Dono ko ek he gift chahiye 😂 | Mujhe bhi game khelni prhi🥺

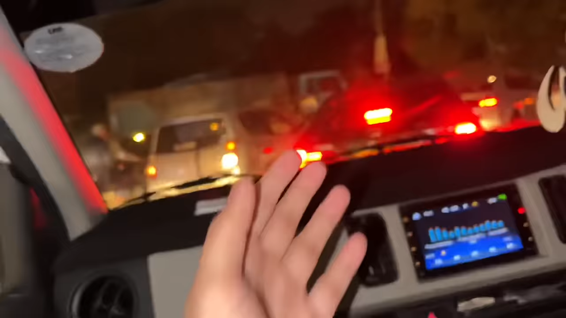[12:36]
9:06 हो चुके हैं, इतना ट्रैफिक है, पता नहीं कब घर पहुंचेंगे।